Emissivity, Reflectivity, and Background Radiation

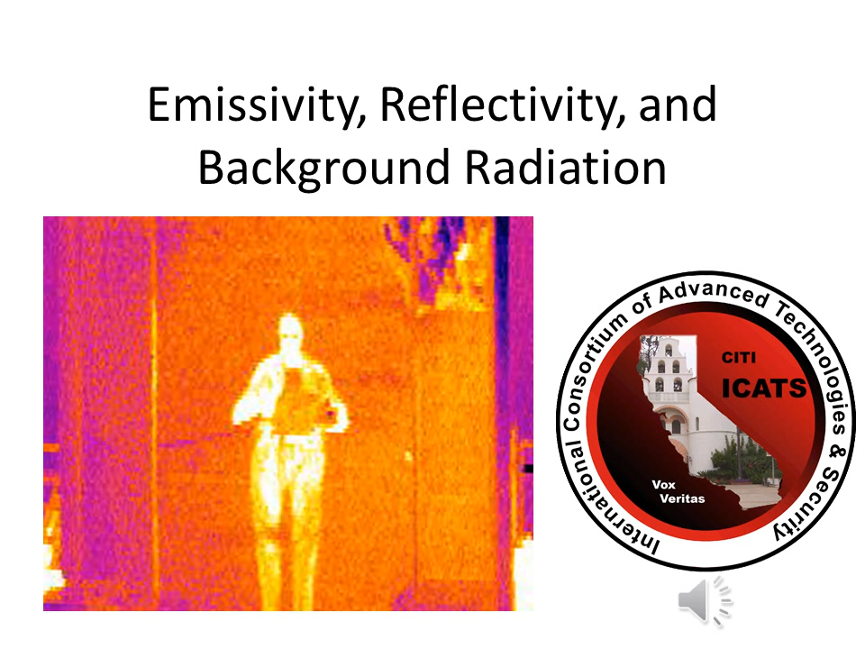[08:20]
Remember this image representing every image that you see in a thermal imaging device, made up of the image in the viewfinder, and the thermal image reflected from the background off the subject you are imaging.